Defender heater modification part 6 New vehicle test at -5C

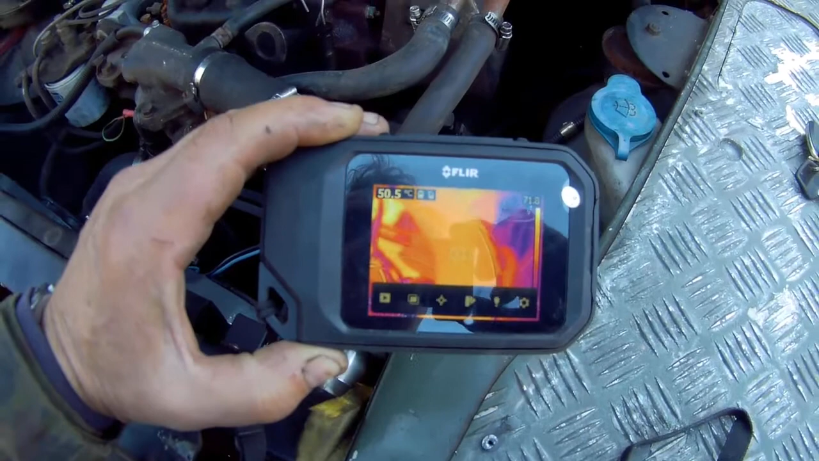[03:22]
On screen: spot 50.5°C
the radiator the thermostat hasn't opened much and the heater hoses
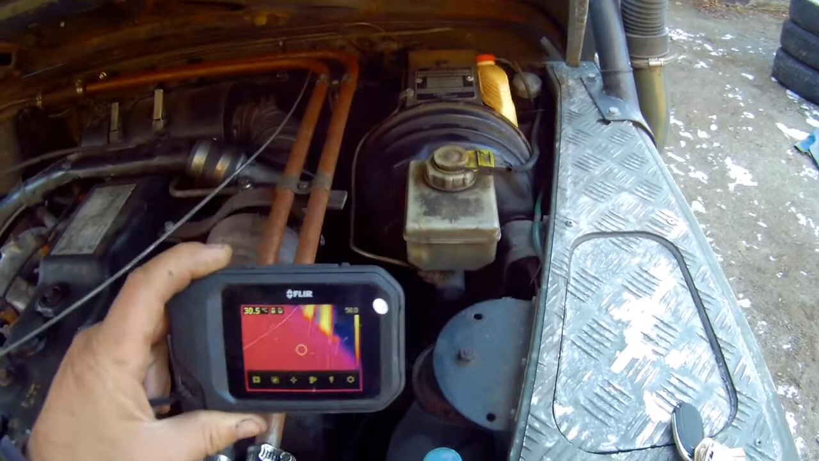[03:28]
On screen: spot 30.5°C
yeah that's about 58 57
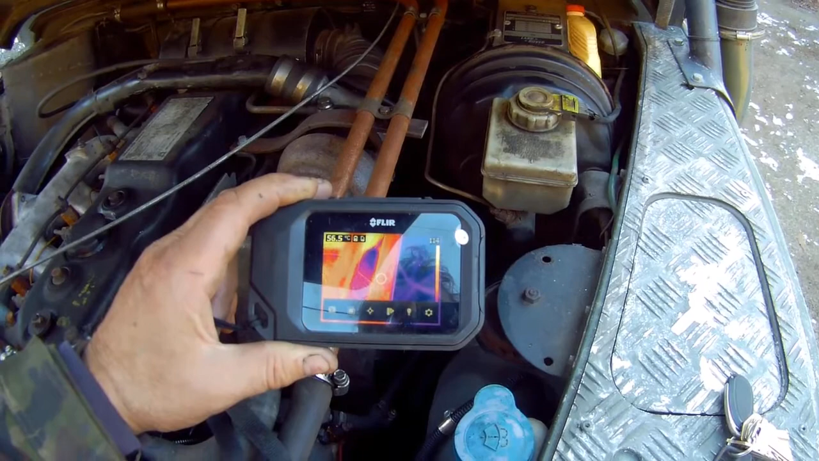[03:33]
58 which goes to prove if I'm getting 60 out of there I'm doing something right let's have a look at the heater box
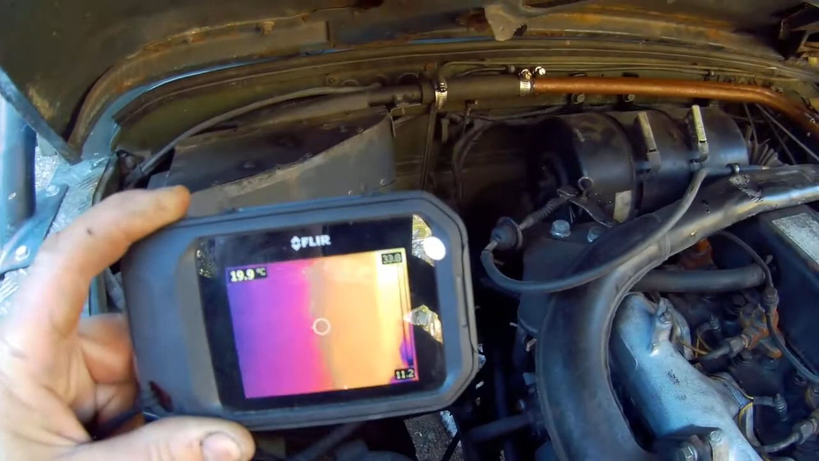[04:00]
On screen: spot 19.9°C
the heater box even though it's kind of cool outside you can see there the motor where
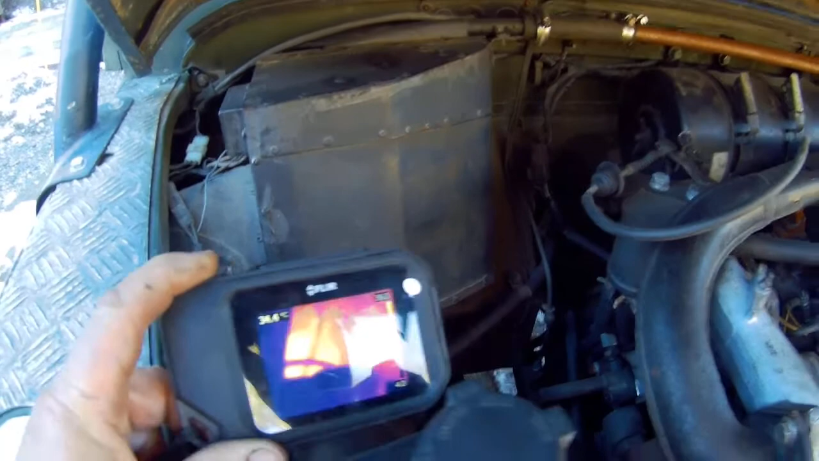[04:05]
it's been pulling warm air in it's been blowing so it's cold there now it's starting to get warm
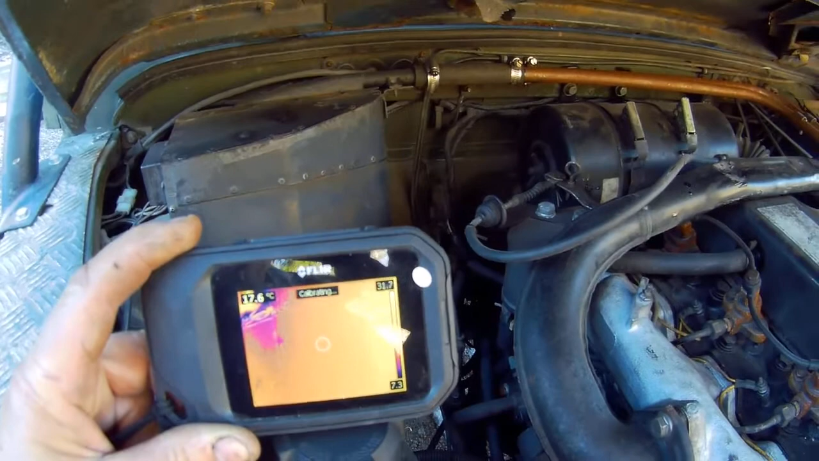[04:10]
see if we can see that and just as a
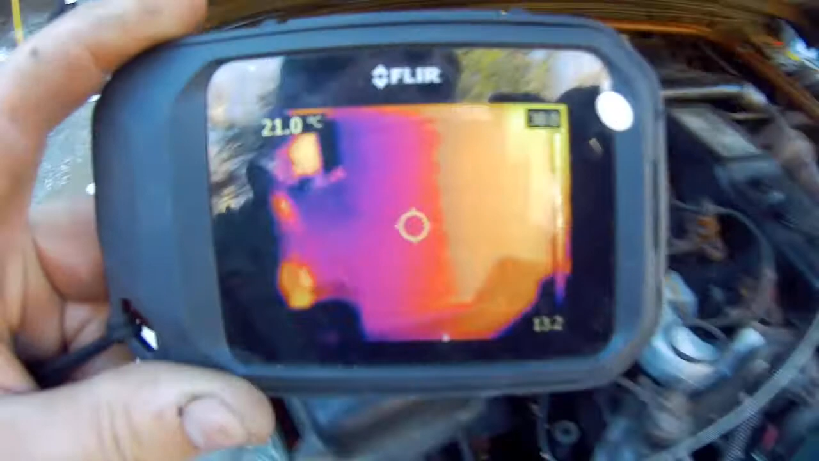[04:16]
bit of proof let's see what the ground temperature is
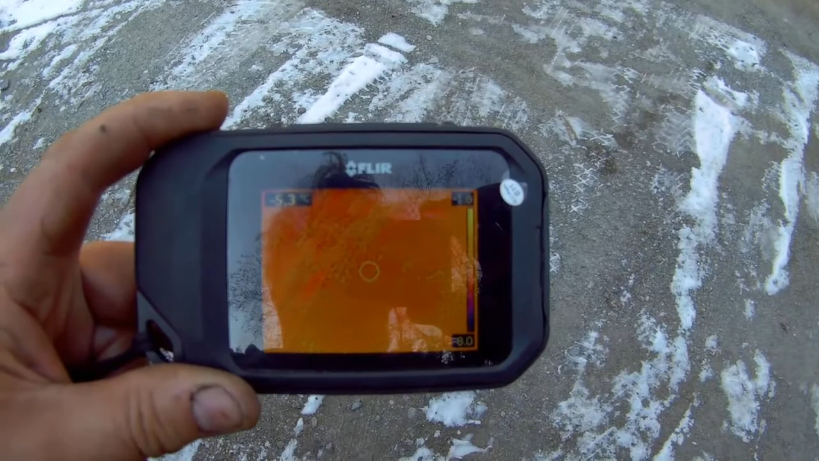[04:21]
minus 5.3 so I was I was pretty close so there you go that's um that's a heater I